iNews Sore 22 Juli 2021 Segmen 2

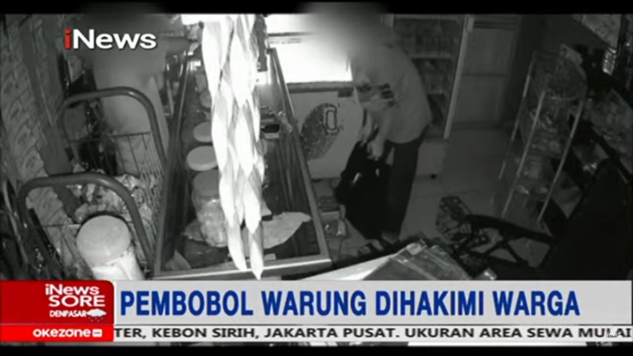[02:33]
Inilah aksi komplotan perampok yang membobol warung di Goa Solosi Selatan. Aksi para perampok yang tengah menggondol uang dan barang dagangan ini terekam kamera pengawas.